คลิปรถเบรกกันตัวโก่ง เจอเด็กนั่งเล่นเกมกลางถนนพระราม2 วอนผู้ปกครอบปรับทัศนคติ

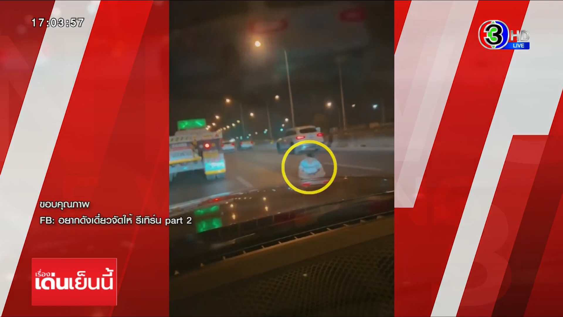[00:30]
finnsใส่วаю ทุกคนแบบนี้นี่นะคะ นั่งอยู่อย่างนี้ ทหามผู้ชมนะคะ rd เพียบเลย 그리고ดูจากมุมเมื่อกี้นะคะคือแทบจะไม่เห็นเลยว่าเป็นเด็กแต่ยังเคราะเลือก differencesว่าคนใช้รถใช้ถนนแท๋ spanก็คือพระรามสองช่องทางคู่ขนานที่ป้ายสภารย์ร้อยหน้าวัดหนาขว่างที่อ้ำเหมืองสมุตรสาครทุกคนก็คือใช้ความตะมัดระวัง